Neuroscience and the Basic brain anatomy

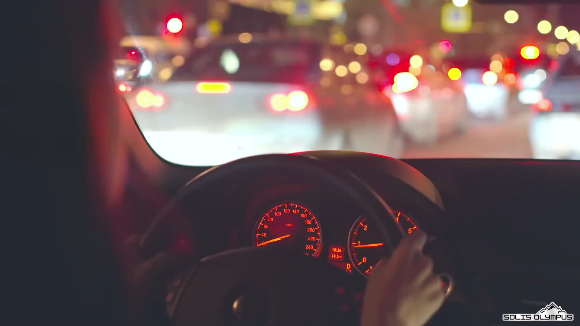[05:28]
For example, if you are driving a car in a congested area,